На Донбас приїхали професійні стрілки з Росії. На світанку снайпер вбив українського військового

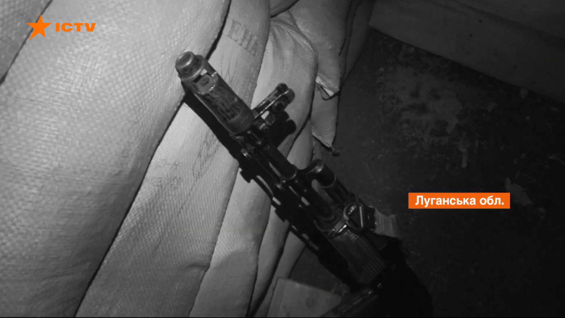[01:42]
Російські найманці хочуть зафіксувати, що ЗСУ першими відкрили вогонь. Його дуже видно, добре, коли зустріляємо приладнічного бачення, тому що під час зйомки він маленький фітло випускає.
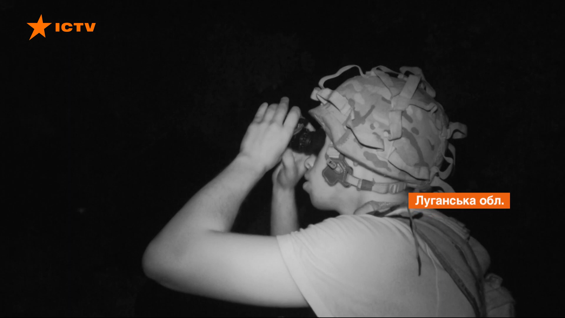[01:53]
Коли план не спрацьовує, починають діяти за старою тактикою.